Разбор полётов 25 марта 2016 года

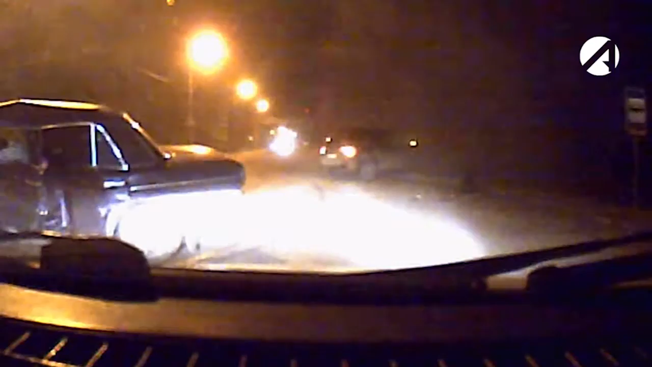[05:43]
Перекресток Богдана Хмельницкого и генерала Епишева.
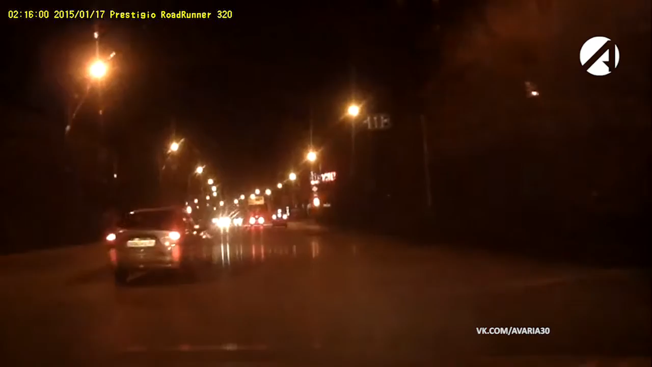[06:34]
Водитель, из салона которого производится запись, решает проскочить через перекресток, но наталкивается на другой автомобиль, завершающий маневр на перекрестке.